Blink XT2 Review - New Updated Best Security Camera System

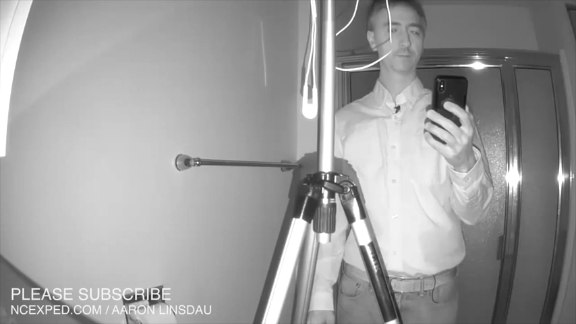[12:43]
There we go, it is live. The camera is recording, so let's save the video. Just to show you what it looks like, it is super dark in here. It is not black, but hey, how's it going? There you go. So that is the security system there. It is able to record in incredibly dark conditions because it has a infrared thing. So I'm going to put the video in an inset just so you can see it. And then I'm going to hit continue.